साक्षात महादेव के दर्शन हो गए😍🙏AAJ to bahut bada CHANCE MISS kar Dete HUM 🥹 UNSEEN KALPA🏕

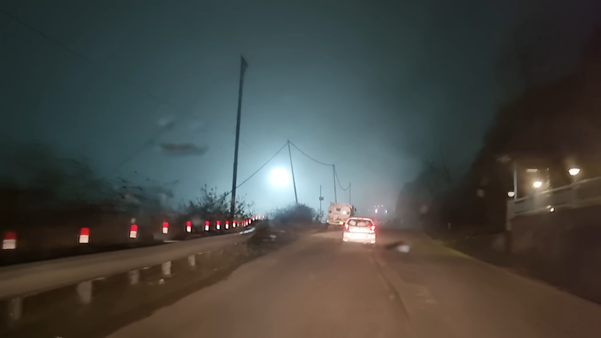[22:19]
देखिए गाइस हमारे अभी चारों ओर इतना बादल ही बादल है, सामने का तो कुछ भी नहीं दिख रहा,
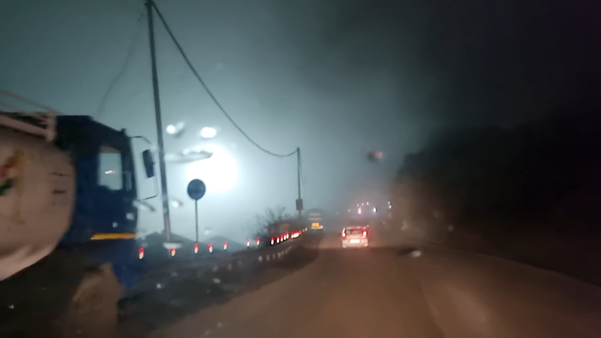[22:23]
लाइट वगैरह इतनी बड़ी बड़ी हेलोजन चल रही है फिर भी कुछ नहीं दिख रहा। बारिश जैसा मौसम हो रहा है, देखो कितने बादल आ गए,
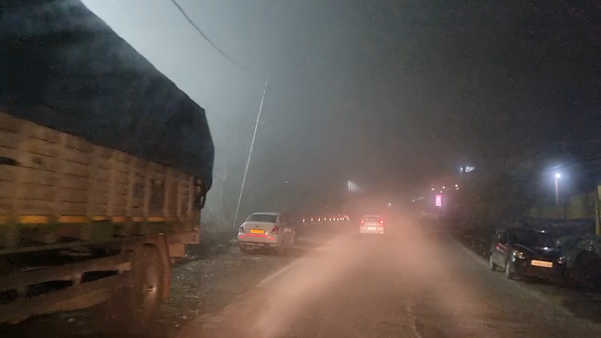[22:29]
देखिए गजब मौसम हो रहा है भाई शिमला में तो।
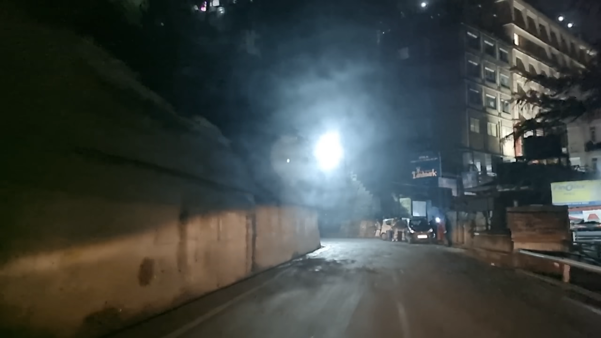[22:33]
और ये आ गई जी विक्ट्री टनल, विक्ट्री टनल
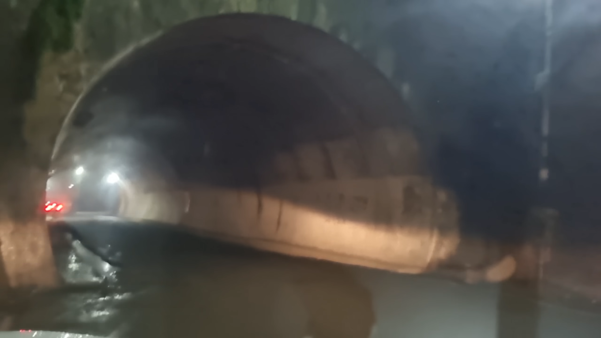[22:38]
मुश्किल से मुश्किल 20 मीटर की है, और यहाँ से हम ले लेंगे जी राइट, और फाइनली हम ऑफिशियली आ गए शिमला से बाहर।
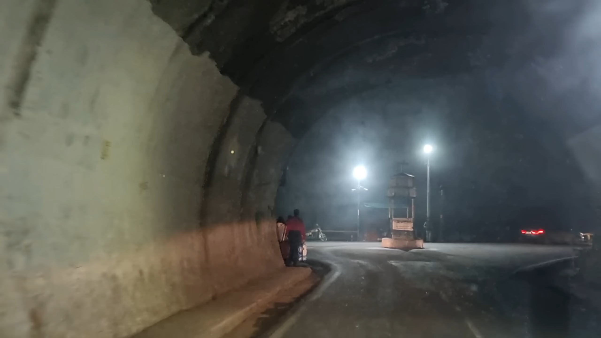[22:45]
बताओ यार ये आया पायलट भाई, यहाँ के लोकल्स कोई कोई तो ऐसी गाड़ी चलाते हैं ना खतरनाक।
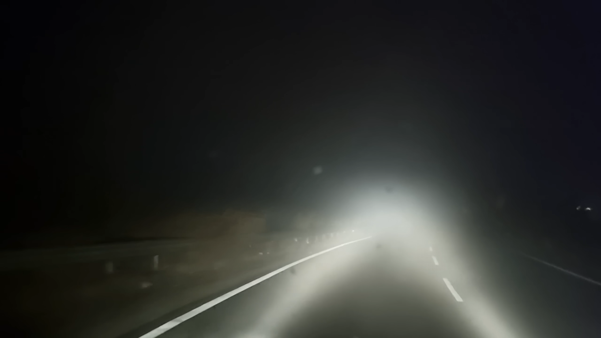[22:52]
जीरो विजिबिलिटी है गाइस, जीरो विजिबिलिटी, 10 की स्पीड पर गाड़ी चल रही है अभी।